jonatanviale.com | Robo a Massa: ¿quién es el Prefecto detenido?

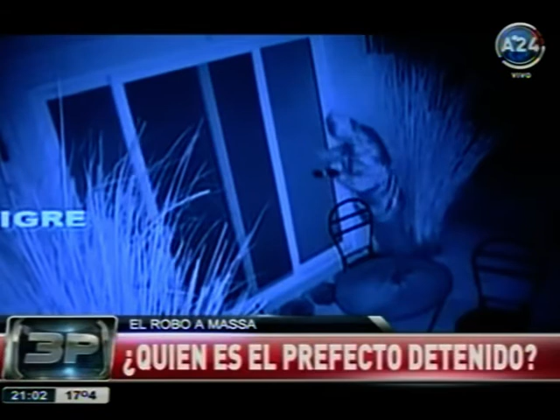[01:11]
Ahí está, dentro de la casa. En todo caso lo deberían haber separado, pero dijo que en ningún momento se refirió a una supuesta militancia política de este hombre que vemos en pantalla.